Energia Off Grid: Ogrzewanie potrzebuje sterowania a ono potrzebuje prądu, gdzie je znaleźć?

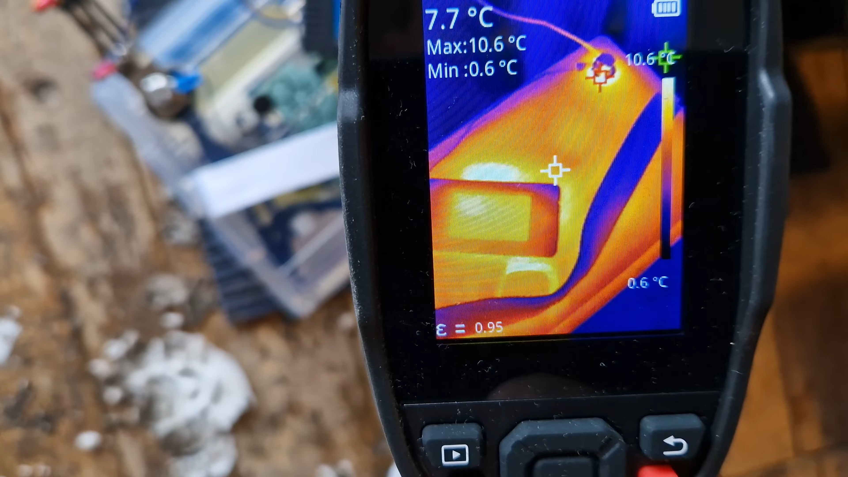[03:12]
On screen: spot 7.7°C, max 10.6°C, min 0.6°C, scale top 10.6°C, scale bottom 0.6°C
Po pierwsze, minimalna temperatura, a przy klamie pokazuje nam, że ile? 10 stopni. Tam zaczyna nam pompa chodzić. No, czyli spójrzcie. Widzicie? Od troszkę poniżej. Minusa. Tak? No, trochę ponad 10 stopni.
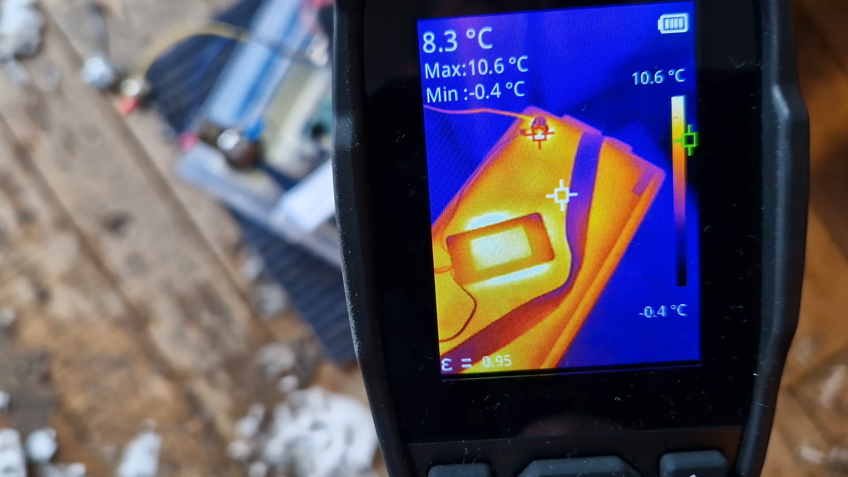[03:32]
On screen: spot 8.3°C, max 10.6°C, min -0.4°C, scale top 10.6°C, scale bottom -0.4°C
Na klamie. No dobrze. Tak czy inaczej, rzućmy okiem, co tutaj się dzieje.